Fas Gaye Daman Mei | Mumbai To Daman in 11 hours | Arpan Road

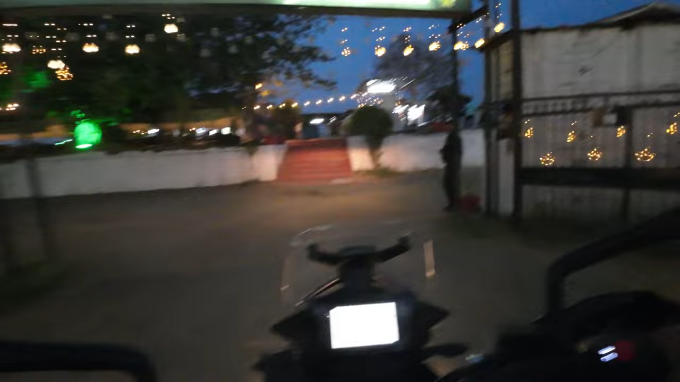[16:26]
बाइक यहाँ पे है, यहाँ पे पार्किंग है ना बाइक का।